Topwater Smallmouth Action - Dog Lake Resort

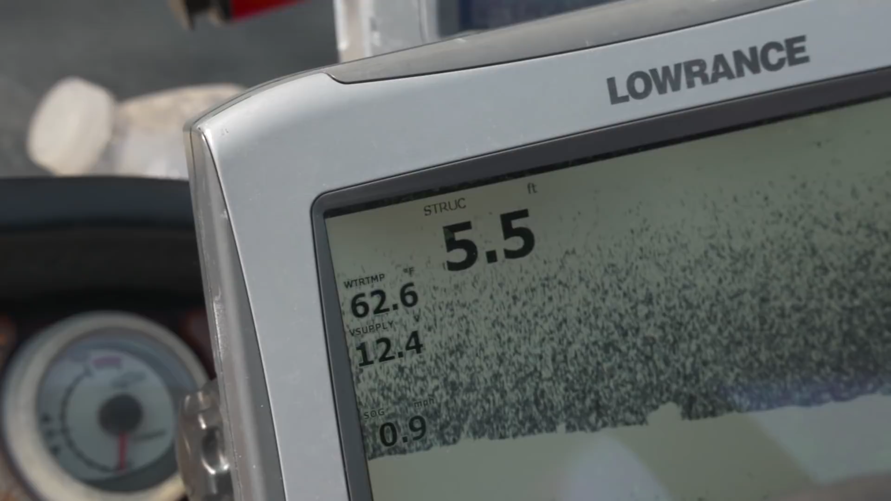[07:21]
On screen: depth 5.5 ft, water 62.6°F
Now, back to 63. So, it'll be nice. This whole shore is the same all the way down. So, it'll be a good day.